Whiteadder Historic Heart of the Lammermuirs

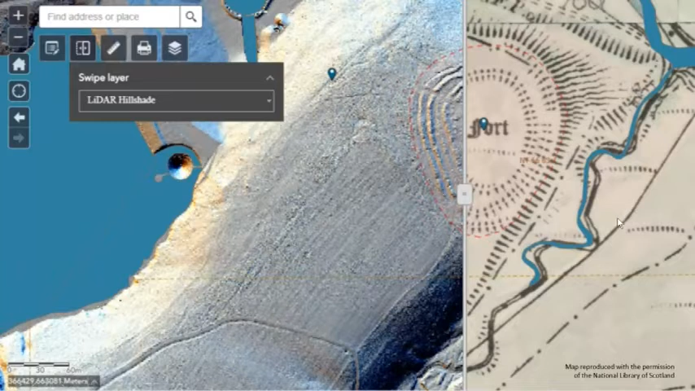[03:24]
So I'll say a massive thank you to everyone who contributed their time and energy to the project and not least because a lot of the field work took place during the autumn and winter months and so many thanks to all of our very hardy volunteers. So I'll give you a quick whistle stop tour through really just some of the highlights of the project. There's definitely not time to talk about everything but I'll just run through three of the projects that we, three of the excavations that we undertook as part of this.
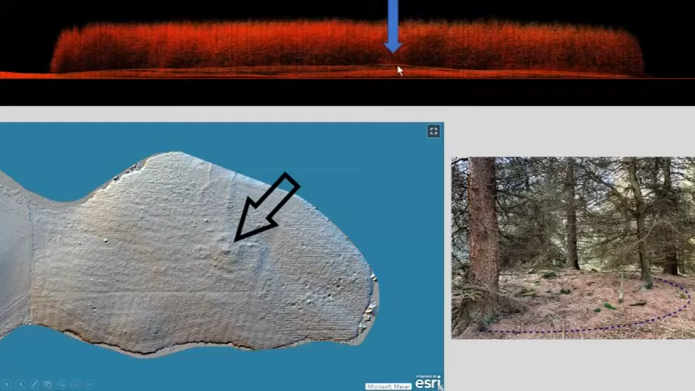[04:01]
You can see it in the top image here you can just see this kind of highest point here and then where it shows up on the image with the blue water all around you can see it in the centre there and then here's how it appears on the ground really hard to photograph in amongst all the trees and everything and
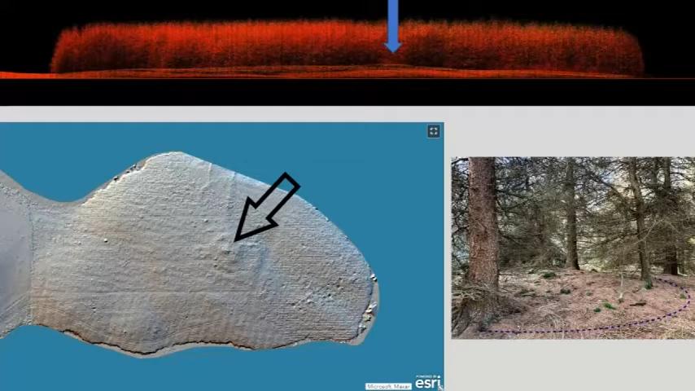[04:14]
but we did a quick site visit in the first instance and decided that we did think there was something there that it was real and headed back later on to investigate.